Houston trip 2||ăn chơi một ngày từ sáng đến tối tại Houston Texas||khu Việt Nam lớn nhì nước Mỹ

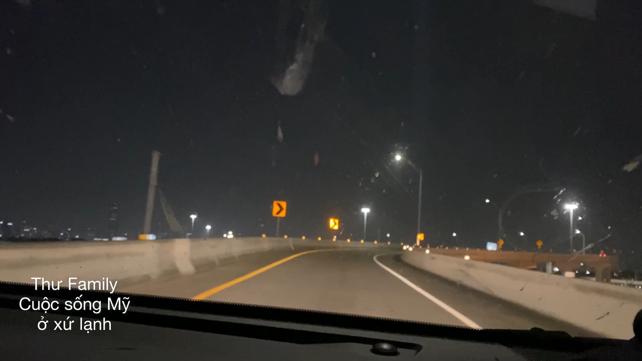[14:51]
Các bạn Lêo quá là ớt không Nhìn thấy Wow, đứng cầu nè Các bạn coi nè Đó, đang ở trên trên trên cầu cao Trên đỉnh Làm dưới là cho các bạn cơ nè Đó Đang trên cầu nhìn xuống á các bạn À đứng cầu
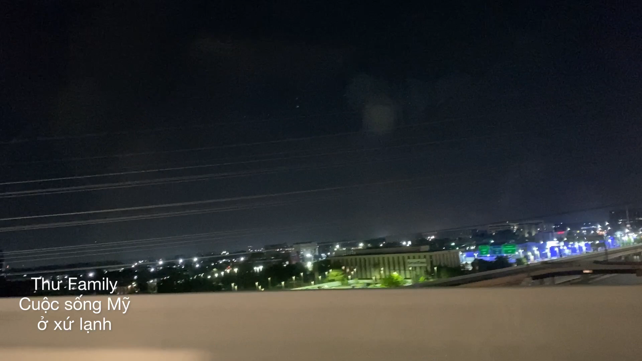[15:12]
Đó Ai mà sợ đổi cao hả Cái này em không ra Cái
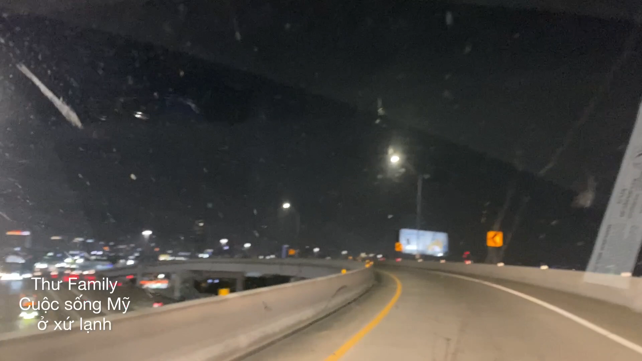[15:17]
cầu này đọc chị cũng vậy Chắc là không có dám chạy cầu này đâu sợ lắm Cho nên em cũng không thấy nhiều xe đi đâu Người ta chọn đường khác Anh sợ không Các bạn nhìn thấy không Từ trên cầu nhìn xuống Thấy nguyên 1 cái thành phố Houston luôn à
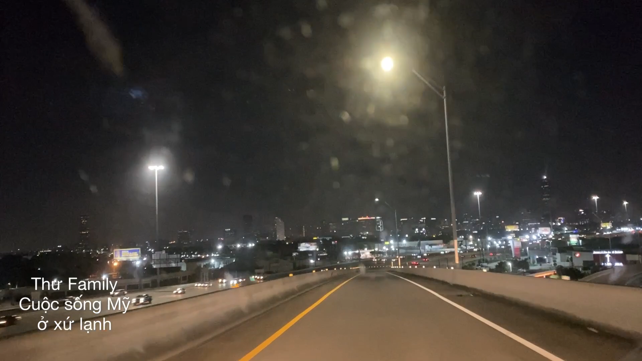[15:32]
Dễ sợ cái cầu Cao nhất luôn á Chắc lót luôn